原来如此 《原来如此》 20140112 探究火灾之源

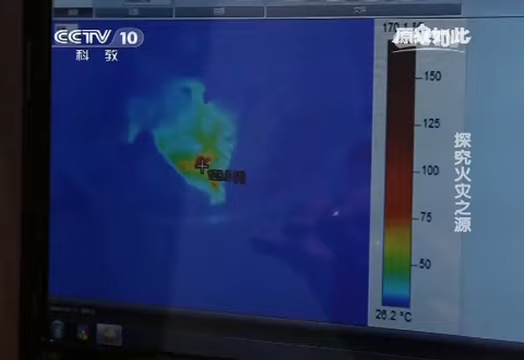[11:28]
现在这边一百七十度我就说它着着呢
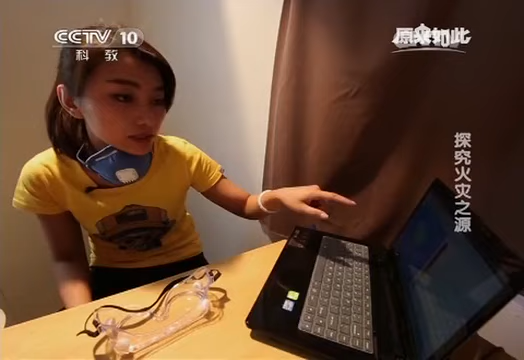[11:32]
你看它那个最高温度好像一百七十八
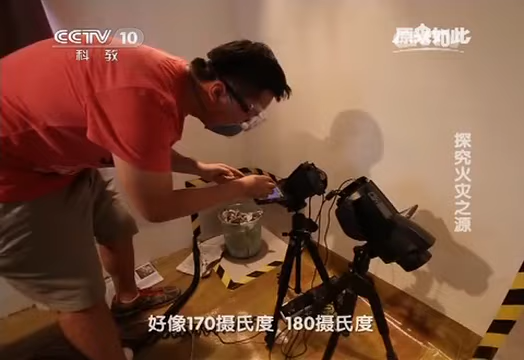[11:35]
了一百九二百我这边有一个二百四我到顶了
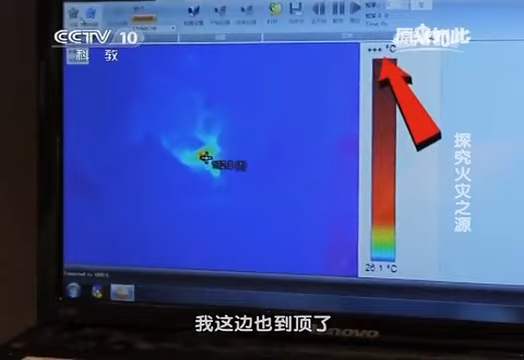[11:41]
我这边也到顶了到顶了是说它要着了吗不知道反正它里面这个温度肯定是已经很高了
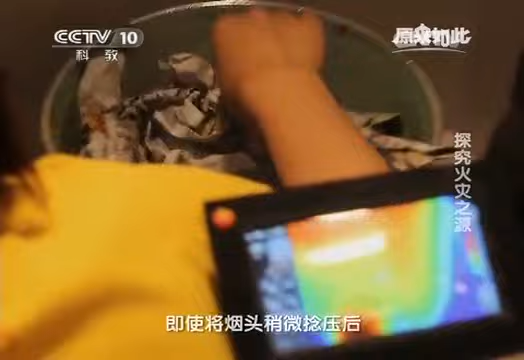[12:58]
即使将烟头稍微碾压后也不可能将烟头里的火星完全熄灭如果这个时候扔进植楼中同样可能将植楼引燃
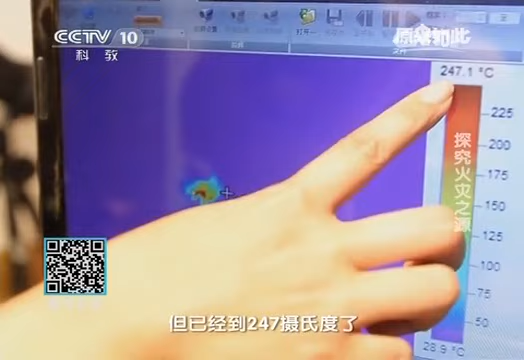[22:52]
On screen: scale top 247.1°C
此时他们注意到烟灰钢内温度是目前三种情况中最高的而着火的可能性也是最大的
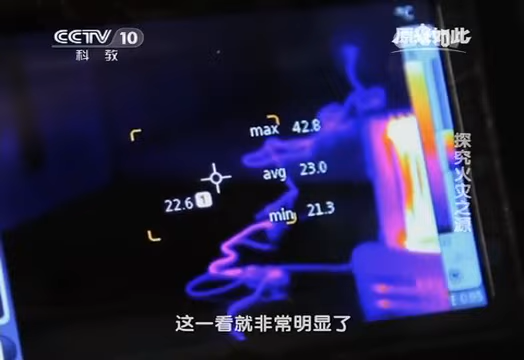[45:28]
咱们擦一下这一看就非常明显了你看那几条线已经是化红了通
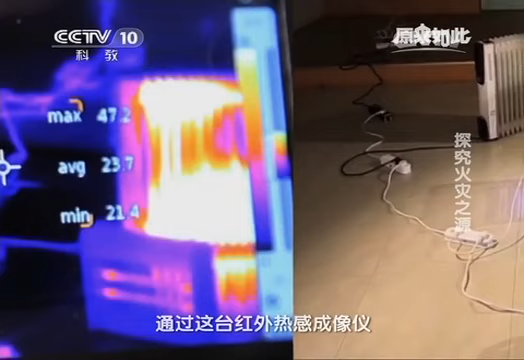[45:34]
过这台红外热感成像仪我们能够非常直观地观察到在这组关联插
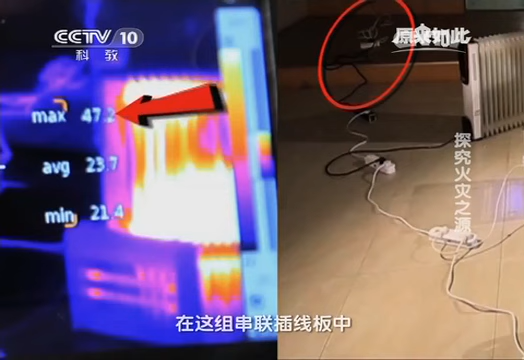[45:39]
线板中最初始端的那个插线板导线温度已经高达47.
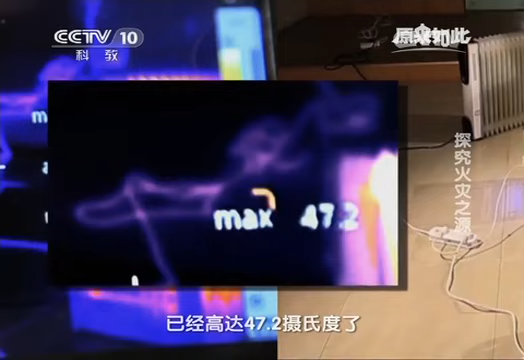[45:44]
2摄氏度了如果插线板导线长时间处于这种状态下的话将会加
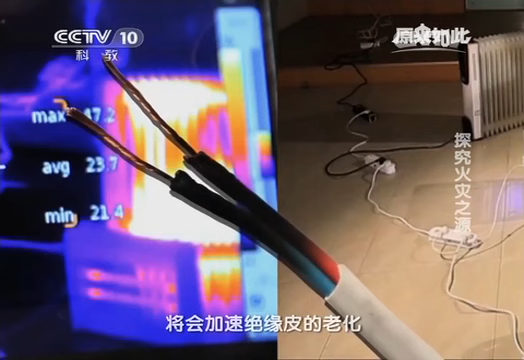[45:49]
速绝缘皮的老化甚至可能发生自然